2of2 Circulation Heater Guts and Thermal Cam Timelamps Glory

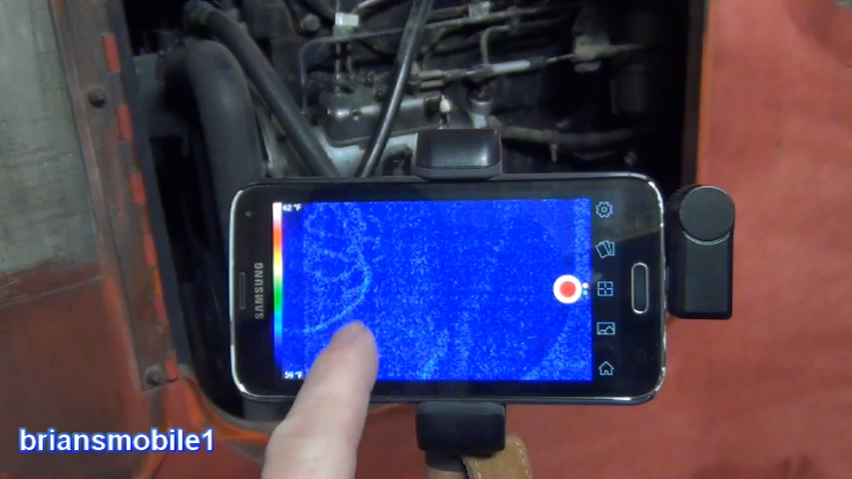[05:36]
On screen: scale top 62°F, scale bottom 59°F
That's all this wire tangle for the oil sensor,
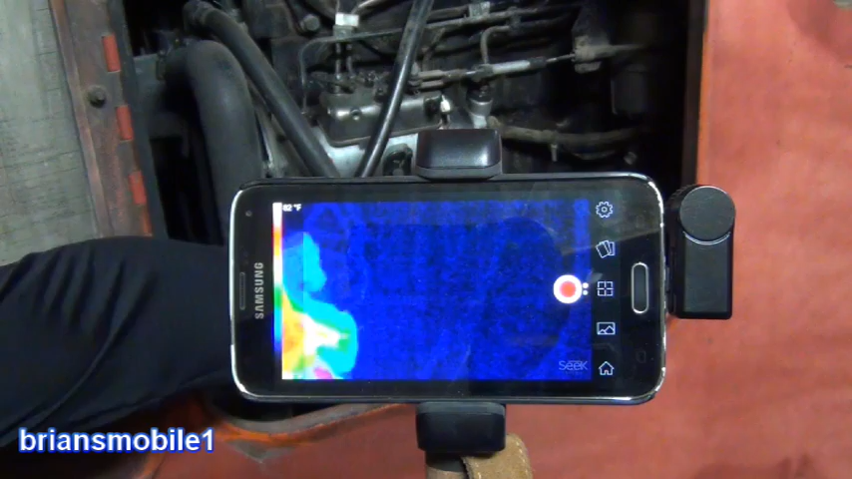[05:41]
oil sending unit, and for the ignition switch basically for the fuel system.
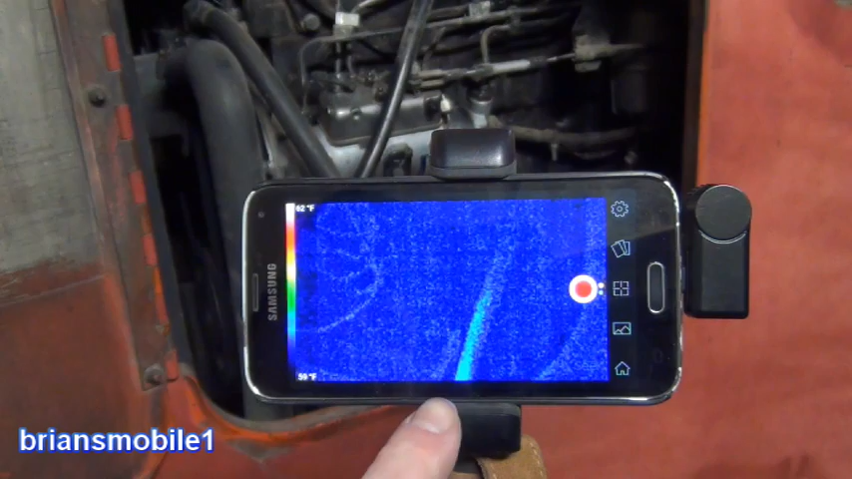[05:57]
On screen: scale top 62°F, scale bottom 59°F
can start to see the heat traveling up through that tube or that hose.
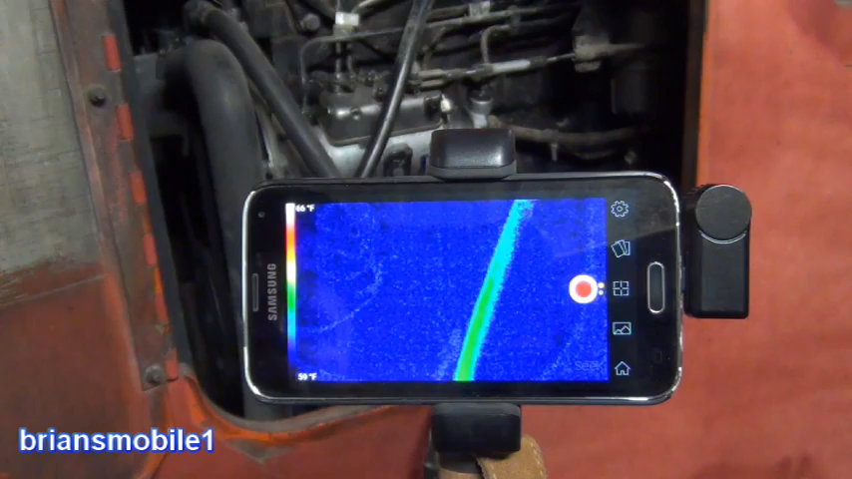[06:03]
It might be too close. The main thing I want to show is the propagation of heat through the engine block. So you can see the scaling is changing here.
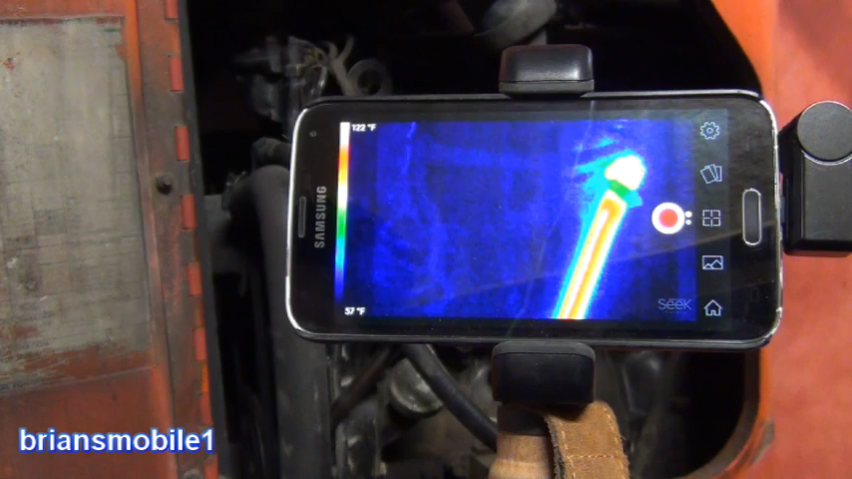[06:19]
On screen: scale top 122°F, scale bottom 57°F
It's gone from 78 degrees, or 48 degrees, whatever it was, to 122. I think it's cranking out some serious heat.
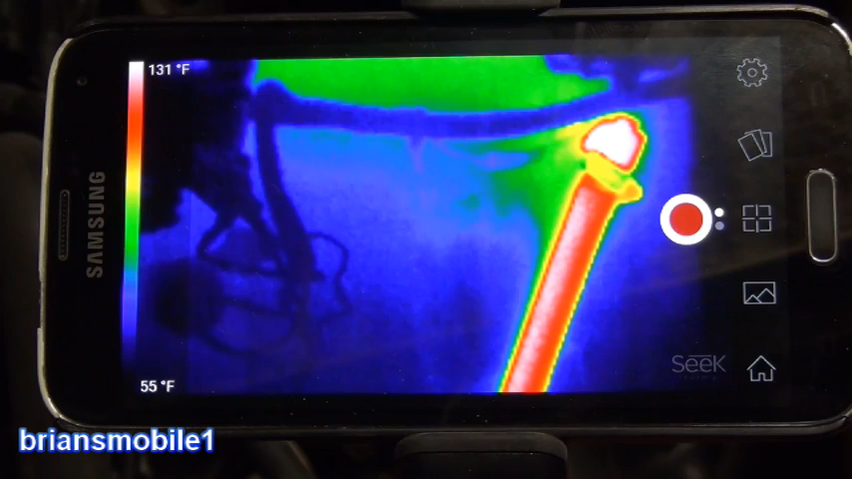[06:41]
On screen: scale top 131°F, scale bottom 55°F
So this is all the engine block. This is the hose that goes directly from the engine heater into here.
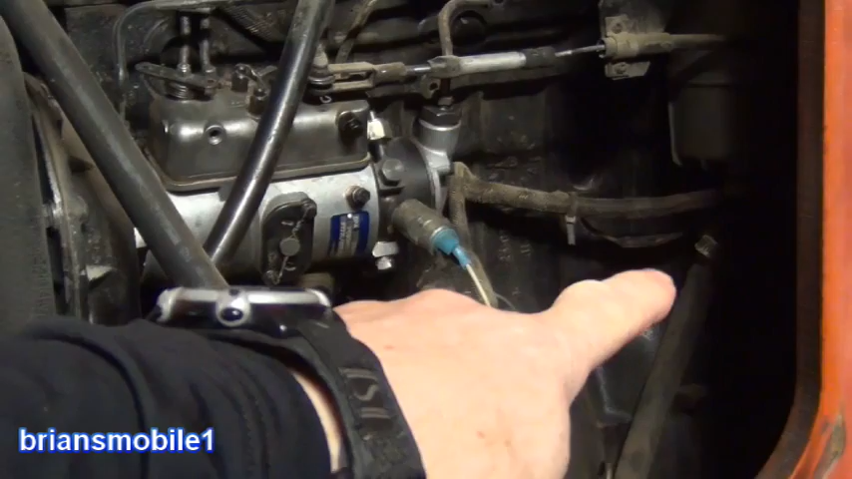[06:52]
This is like the fuel filter stuff. Then all that green propagation. That's all engine block right here. And this is cylinder head. So I'm going to take this stuff out of the tripod and give you a little tour.
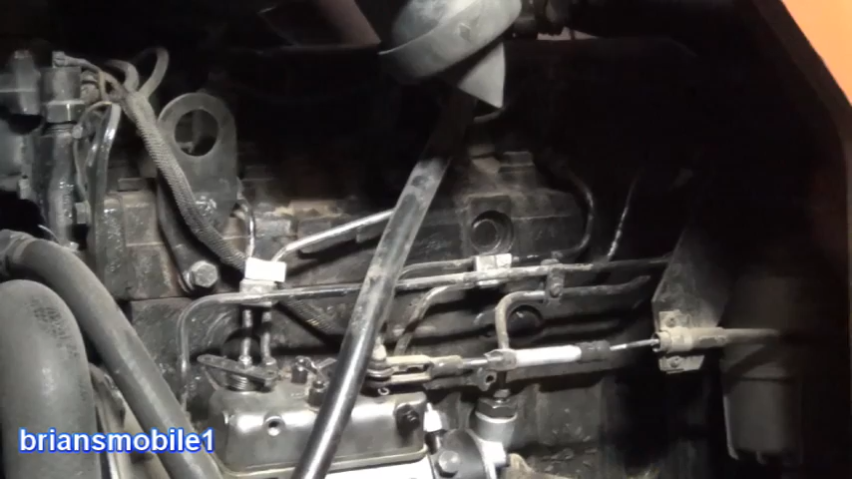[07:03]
So you can see the filter housing bottom. It's just above that.
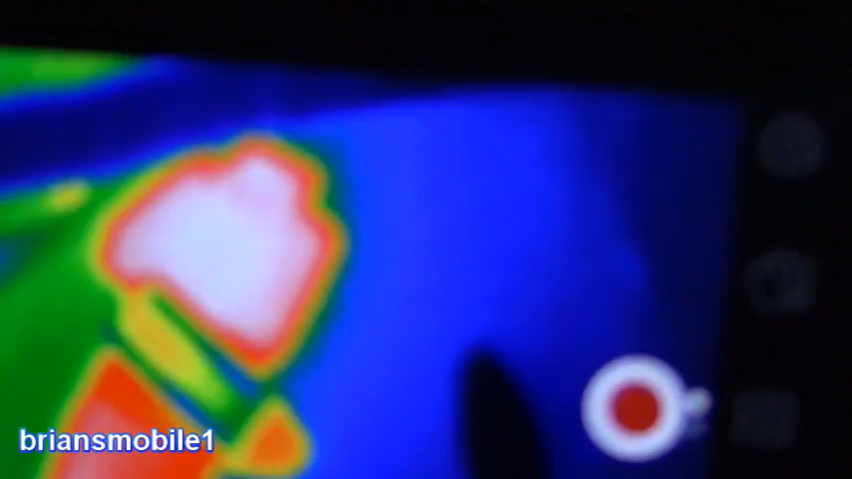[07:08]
Again in here you can see the little elbow and that's the filter housing.
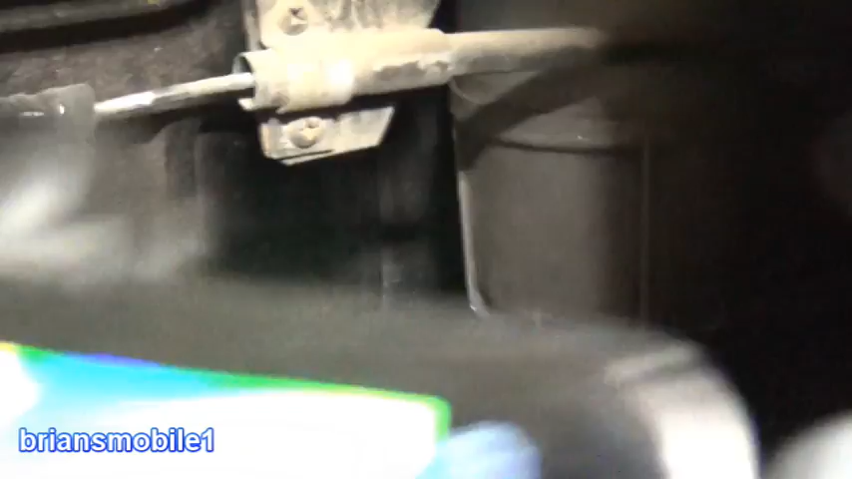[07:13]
So if you already know what you're looking at. Where am I on the list?
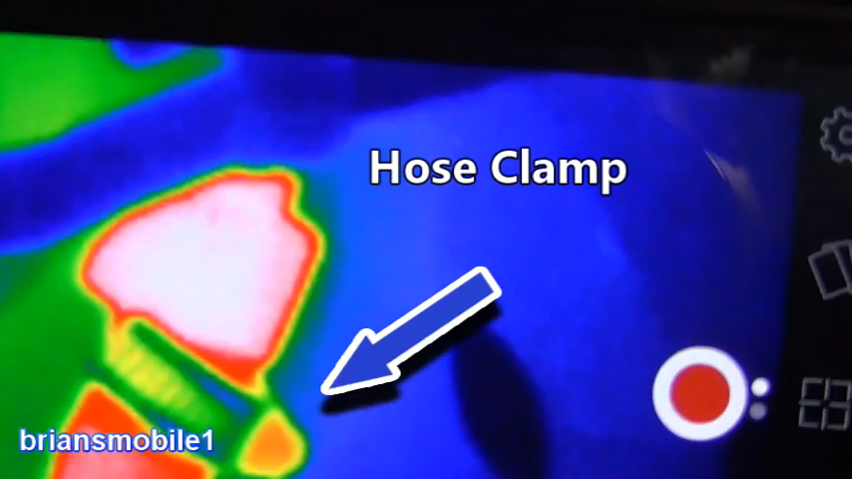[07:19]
If you already know what you're looking at. It makes sense. There's the wire harness. There's the filter housing.
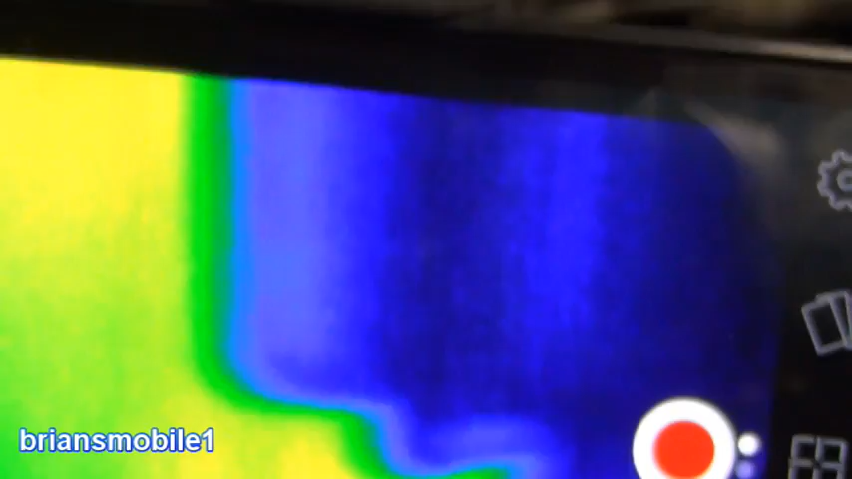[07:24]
And then this is all engine block.
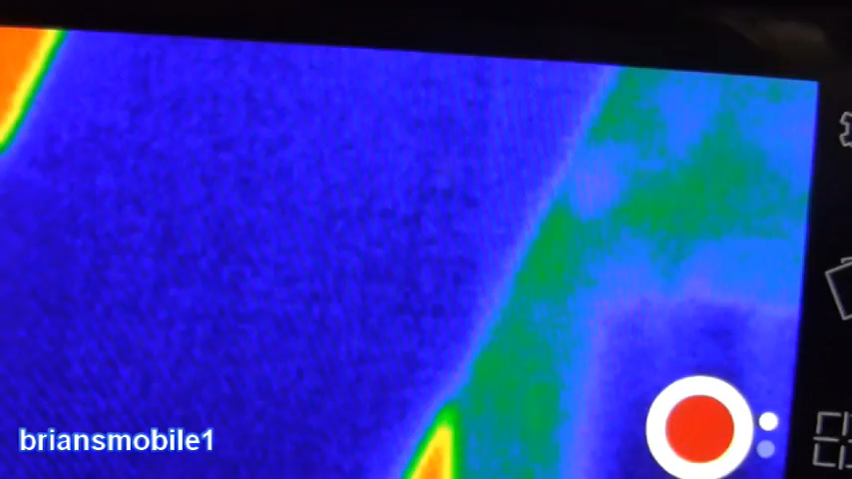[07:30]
And that walkage there is the bracket for the throttle you see here.
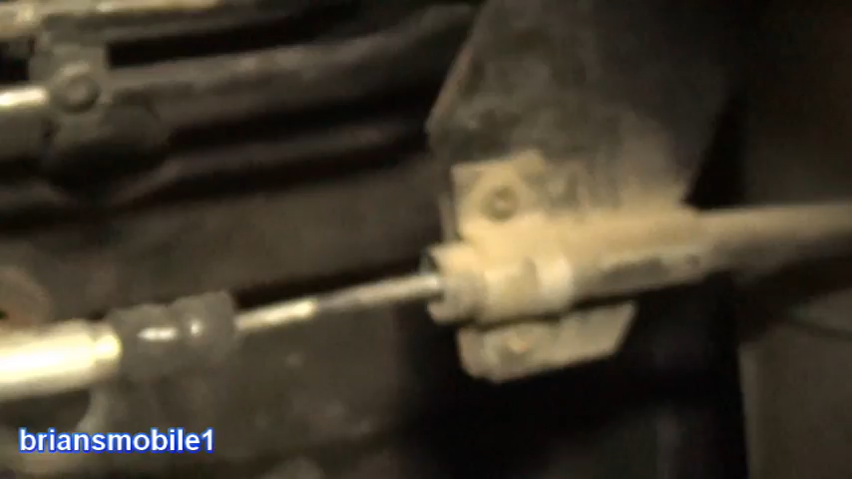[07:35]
If we look down, follow the hose down, you can see the block heater.
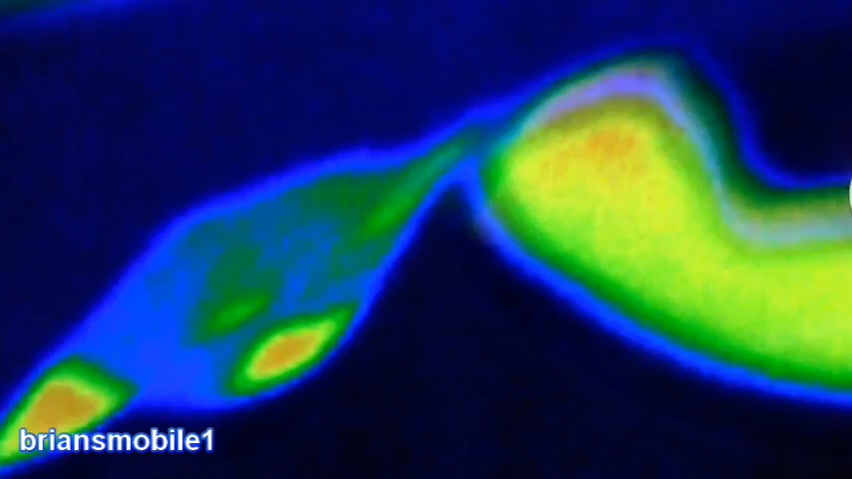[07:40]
There's a lot of heat down there.
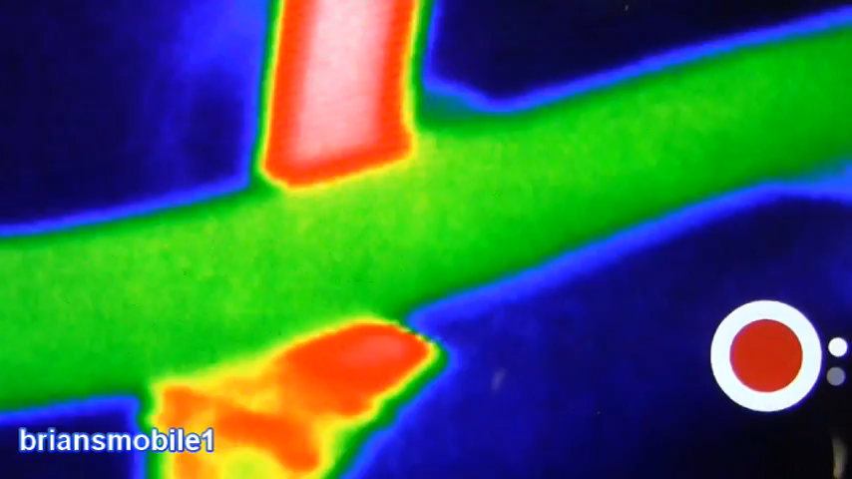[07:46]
I got the camera right up to the return hose. This is that return hose and you can see that it's working great.
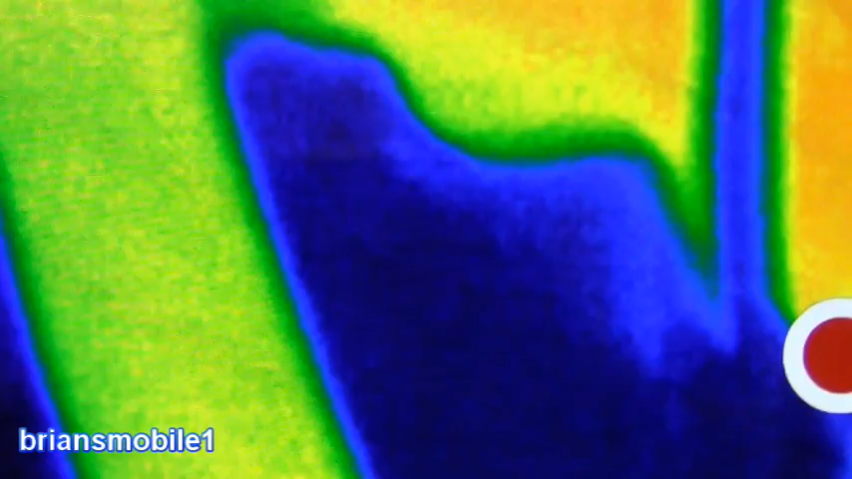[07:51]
The return hose is this hose that goes down there. So let's get back and we can see the intersection is like a big V.
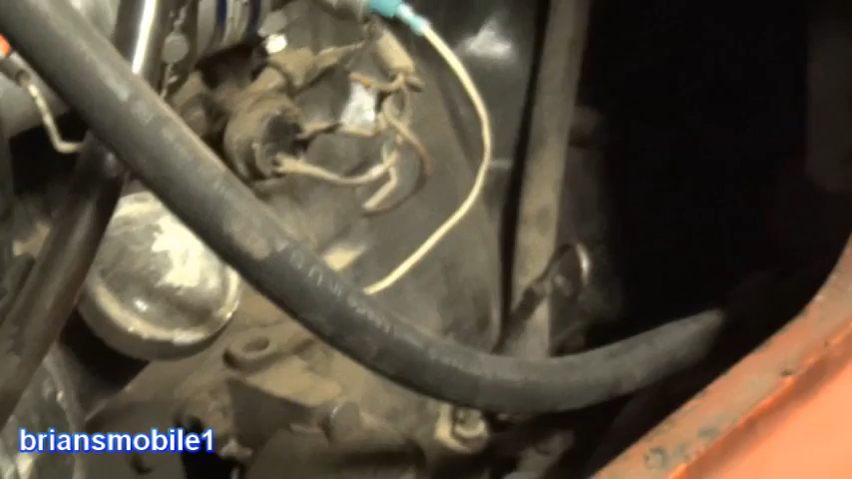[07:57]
Let's check out the V through the camera.
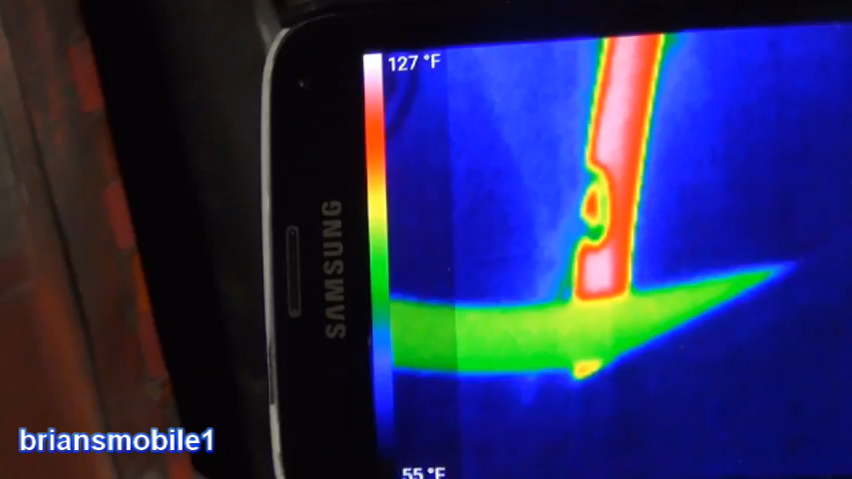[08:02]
On screen: scale top 127°F
So everything's really hot there. And then you see the hose is passing through.
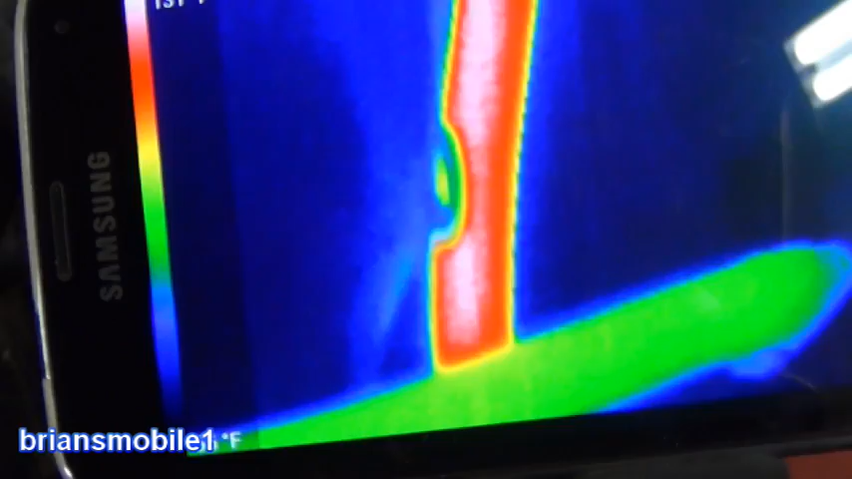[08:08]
Sorry it was so rough and bumpy but you get the idea. So the heat goes up through here. It goes through the engine block and then comes out through the top and then back down.
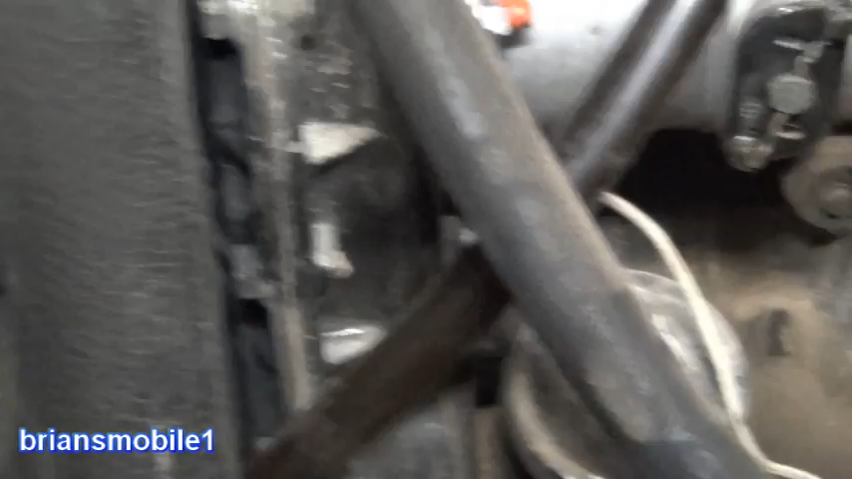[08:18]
It just looks like everything is hot. This is a warmed up engine.
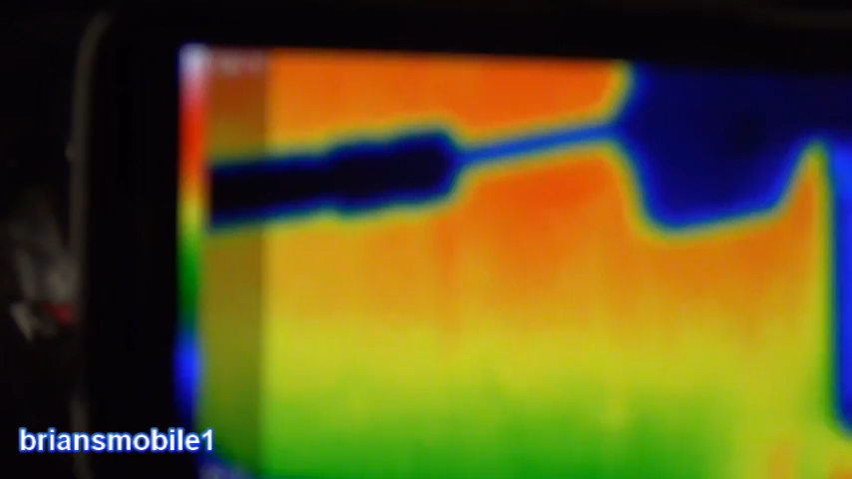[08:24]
If you look at the temperature on things here it says 134 degrees.